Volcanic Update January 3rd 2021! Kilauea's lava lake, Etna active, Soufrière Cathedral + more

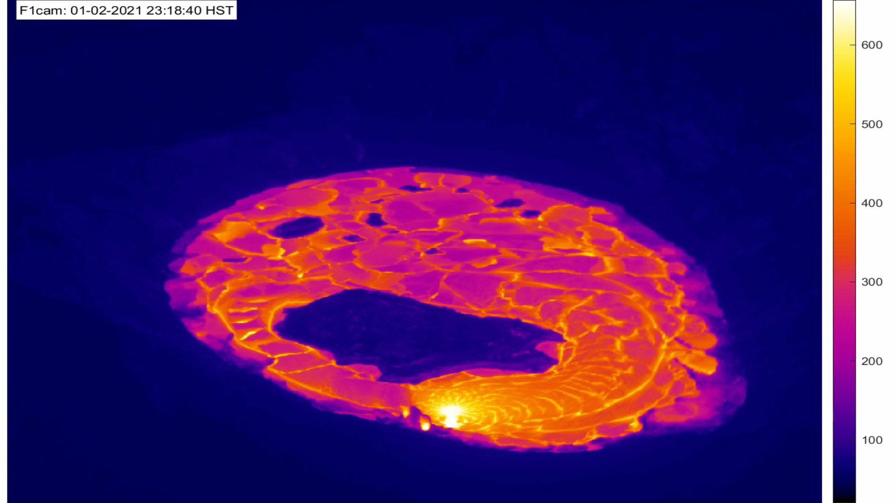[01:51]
A lava channel emanates from it which cuts through the surface of the lava lake. The until now quite large clouds of solidified lava have partly broken. The increased activity is also reflected in the slight deflation of the summit area.